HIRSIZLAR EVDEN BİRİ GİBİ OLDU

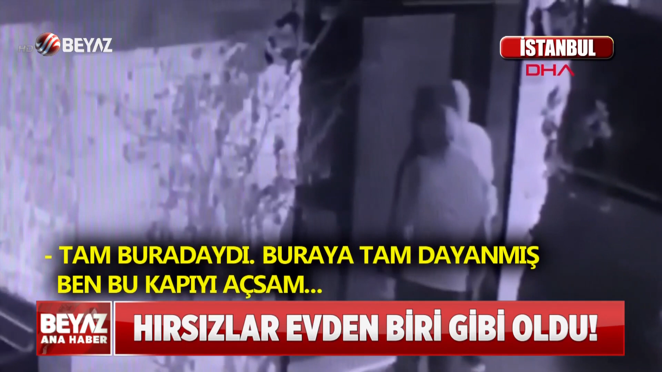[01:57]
Ben bu kapıyı açsam olduğu gibi herhalde içeriye dalacaklar. Öteki iki kişi de arkada. İddiay göre hırsızlar komşusunun evine de girip 11 bin lira çaldı.